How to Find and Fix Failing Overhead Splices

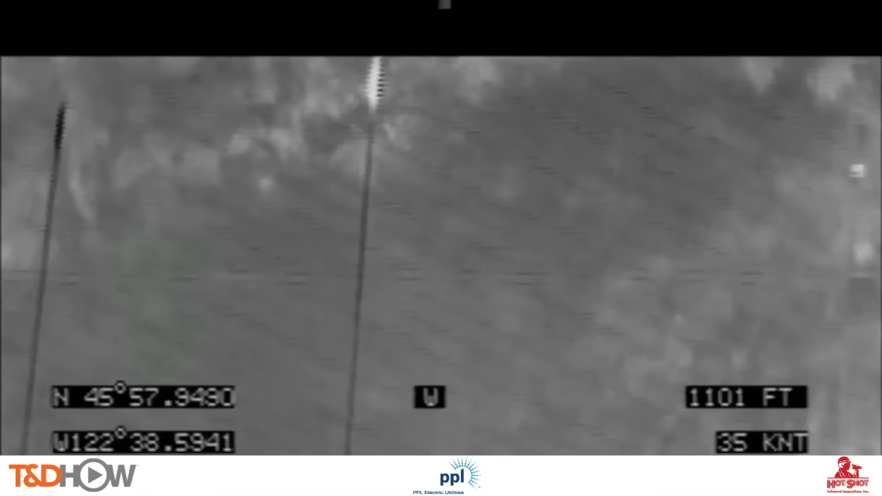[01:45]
The original footage is in black and white and what they're looking for are the white areas, the hotter areas. So in this case we see both a white
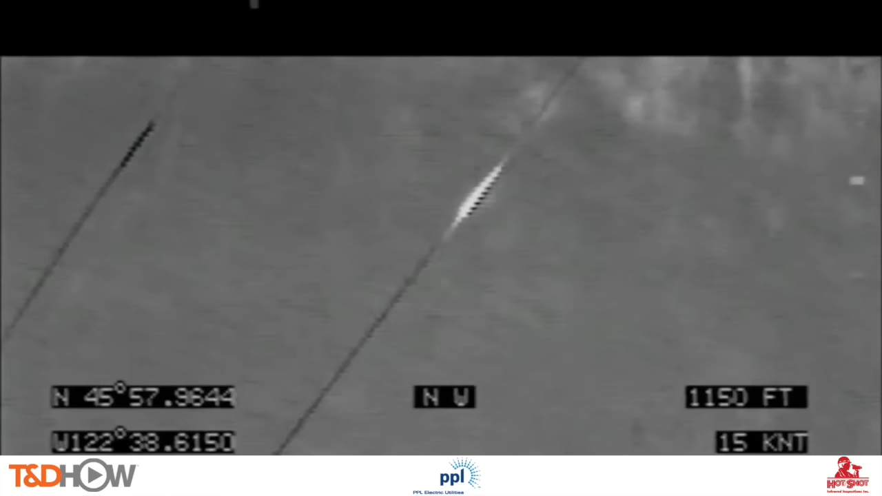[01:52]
or hot splice and a black or colder splice side-by-side on the screen.
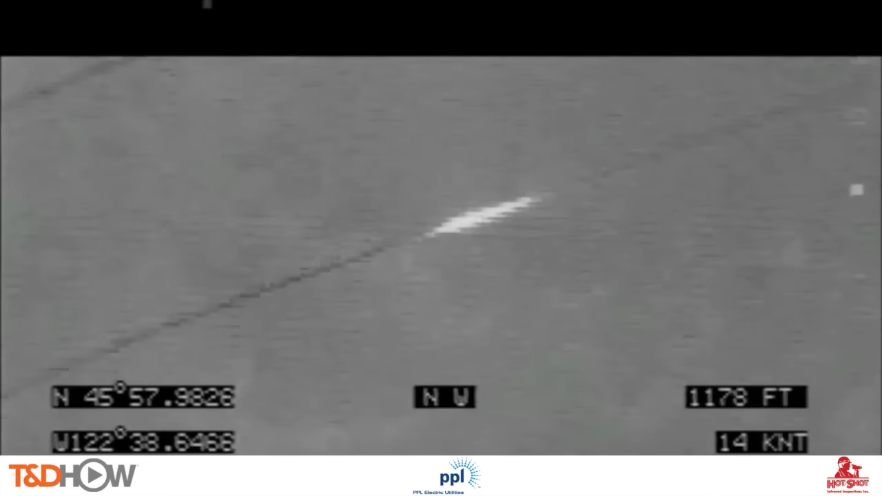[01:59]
And the video is later converted to a colorized version showing more detail for the utility to analyze.